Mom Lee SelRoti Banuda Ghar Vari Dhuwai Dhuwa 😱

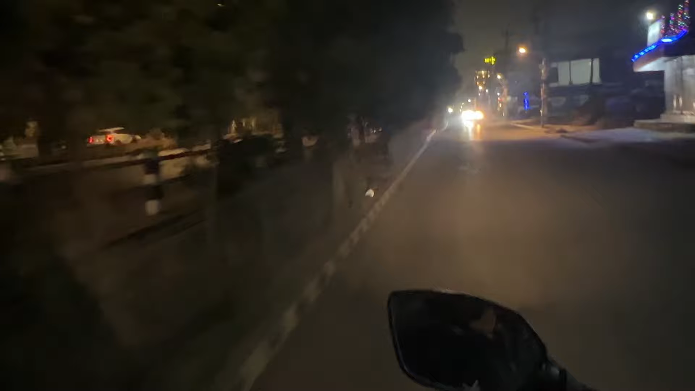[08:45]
लुक्क देखिँदो रहेछ यहाँ त यहाँ टी डग टी क्राउन इन होटेल